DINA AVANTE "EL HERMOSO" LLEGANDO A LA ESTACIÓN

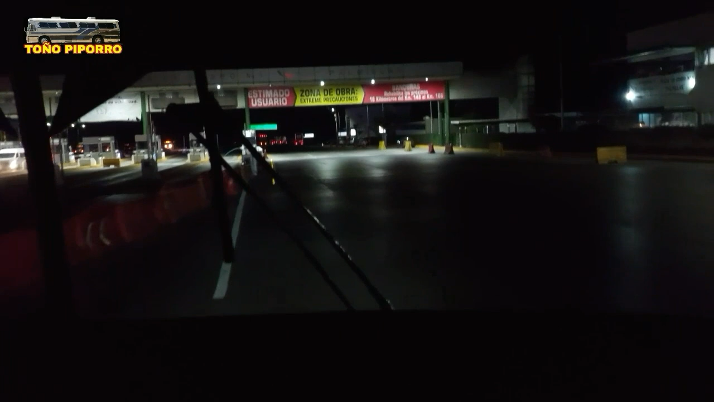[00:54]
Ahorita vamos en la 57, pasando la caseta de Palmillas.